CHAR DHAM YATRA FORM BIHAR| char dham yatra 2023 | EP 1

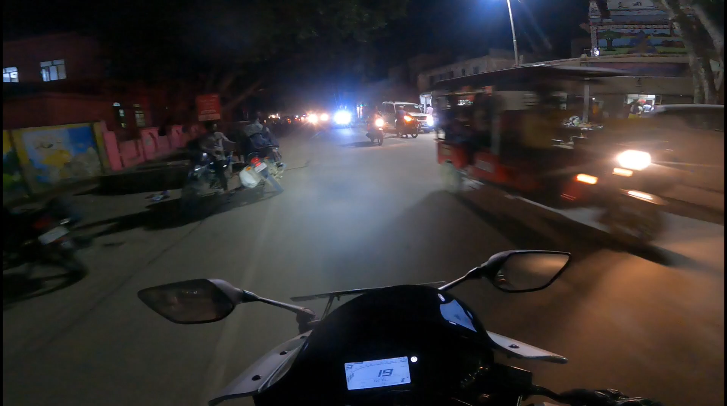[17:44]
भैया रात में एकदम घूम रहे हैं रूम के लिए, यही प्रॉब्लम होता है अगर लेट से आओ तो। मुझे उधर ही रुक जाना चाहिए था, क्या ना क्या रूम ढंग का कोई मिल नहीं रहा है, और
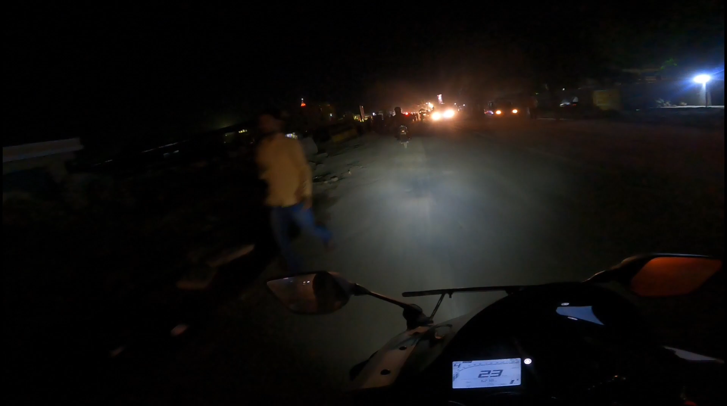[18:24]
अगर मिल गया तो इधर ही रुक जाएंगे। रात में कुछ समझ ही नहीं आ रहा है कौन सा जगह है, नई जगह
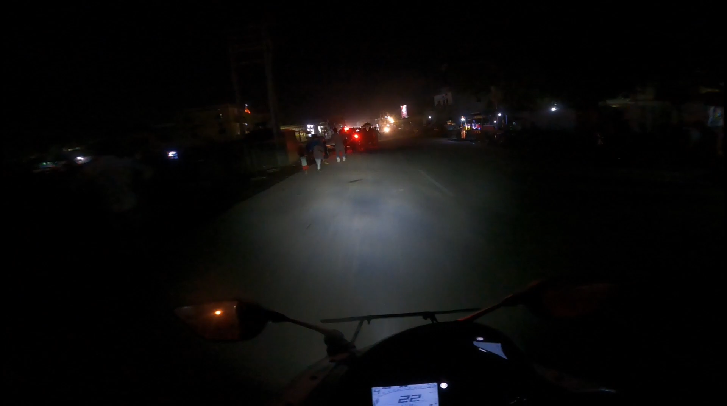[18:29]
है, यही दिन में खूब तूफानी मचा रहेगा यहाँ।